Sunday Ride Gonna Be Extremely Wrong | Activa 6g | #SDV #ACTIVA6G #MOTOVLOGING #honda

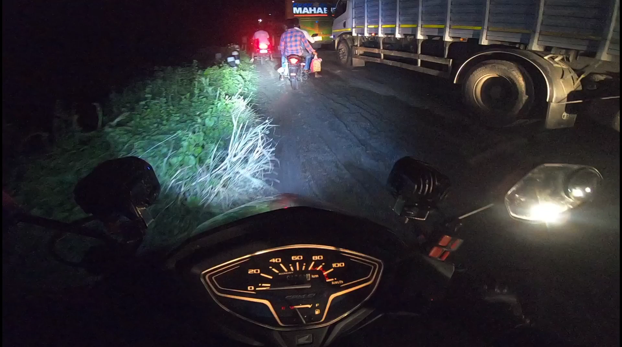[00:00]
বন্ধুরা দেখতে পাচ্ছ ডান দিক বাদিক রাস্তার কি অবস্থা, পুরো কাদা, সামনের চাকা পুরো স্কিড করছে গাড়ির একদম পুরো।
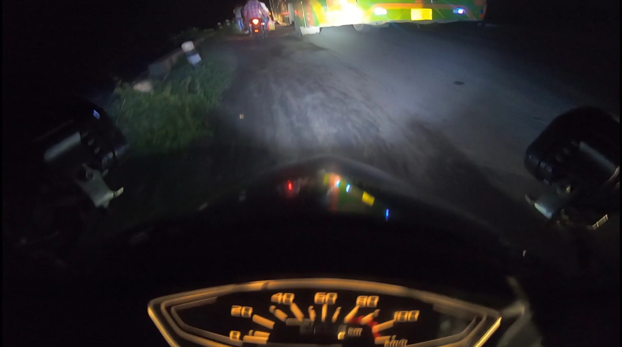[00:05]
ও মাই গড, বাস বেঁচে গেছি।
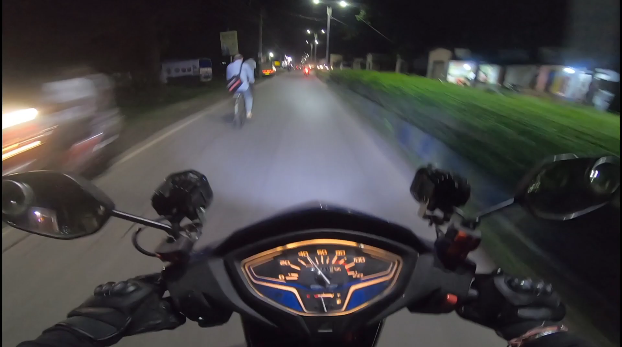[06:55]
তো বন্ধুরা, আপাতত JNM হসপিটাল রোডের সামনে থেকে, মানে হসপিটালের সামনে দিয়ে আমরা বেরিয়ে যাচ্ছি,
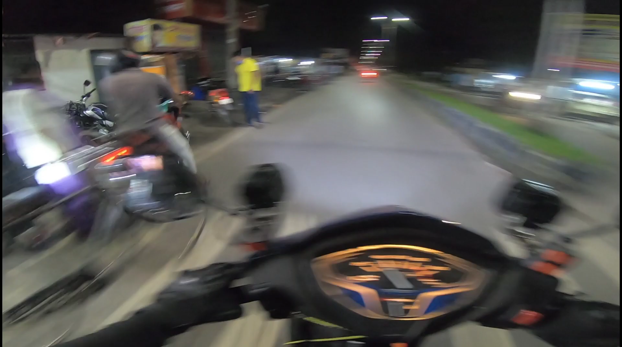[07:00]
আর তা চত্বরে কেউ মাস্ক না পরে ঘুরে বেড়াচ্ছে লোকজন, কত সাহস হয় এদের বুকের পাটায়।
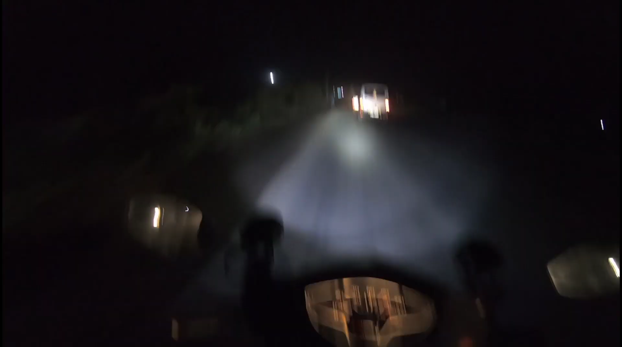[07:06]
তো বন্ধুরা, অনেকক্ষণ ধরে গাড়ি চলছে চলছে চলছে,
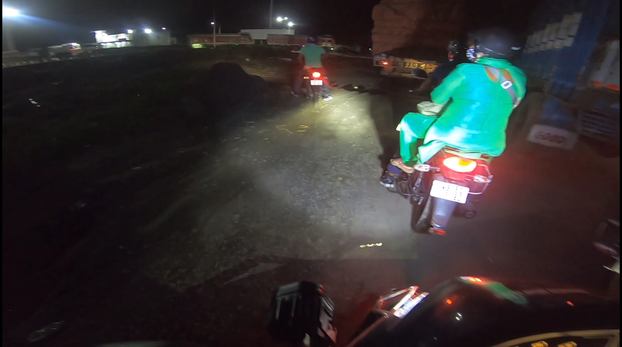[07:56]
এদিক থেকে মানে কীভাবে কোন দিক দিয়ে যাবো,
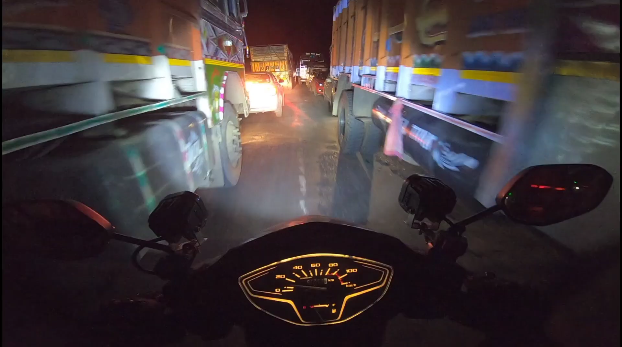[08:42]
বন্ধুরা দেখতে পাচ্ছ যে কীভাবে এগিয়ে চলেছি, বাট এখানে তো অবধি হলো, বাট এদিক থেকে আবার ডান দিকে মেরে
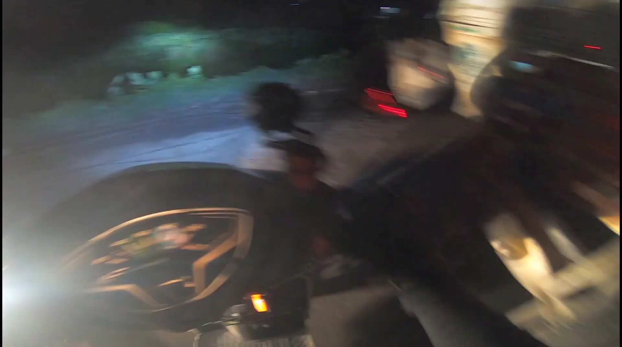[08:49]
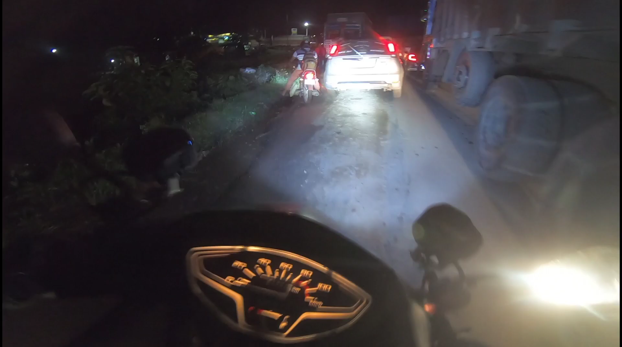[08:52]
হবে হবে কাকা, হবে খেলা হবে কাকা, খেলা হবে এখানে। পিছন চাকাটা পুরো স্কিড করলো,